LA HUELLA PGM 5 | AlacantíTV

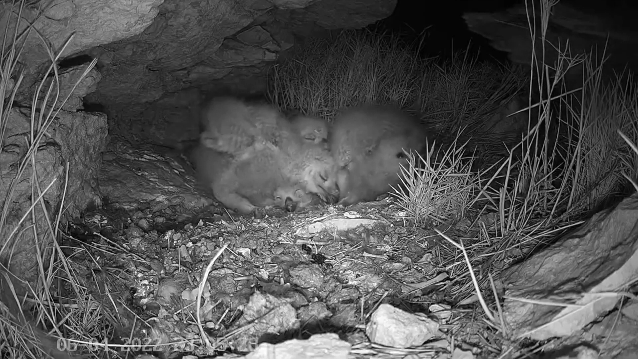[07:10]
poniendo una cámara 24 horas durante 3 meses en el propio nido, para que el público en general pudiera seguir el proceso de cómo los alimentaban, cómo salían del huevo, etc.
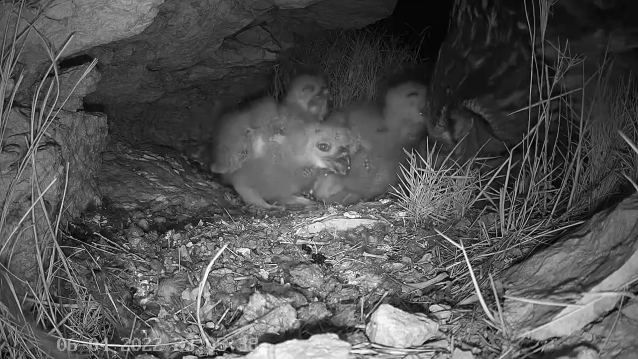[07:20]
La tecnología que hace posible eso es lo que nosotros desarrollamos. La empresa que nos lo pidió vino con el concepto. Queremos que se pueda ver cómo nace un búho y ya está. El resto es desarrollo, es un poco lo que nosotros hacemos.